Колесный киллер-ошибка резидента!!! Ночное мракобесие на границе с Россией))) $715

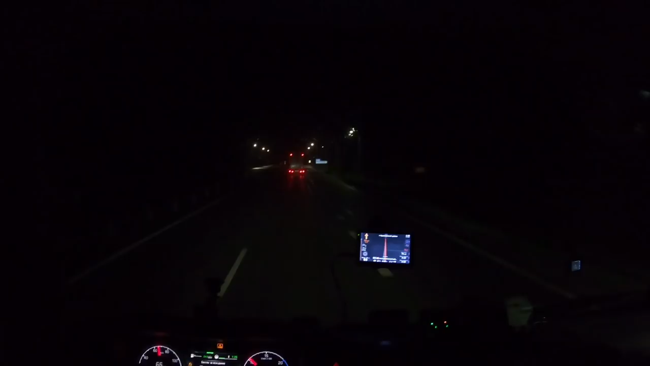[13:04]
Моргают. Короче, ехали. Нам тут все по рации говорили, что впереди какая-то жесть. И походу это жесть. 11 километров колейка. Возникает один единственный такой вопрос. С какого ляда она здесь такая?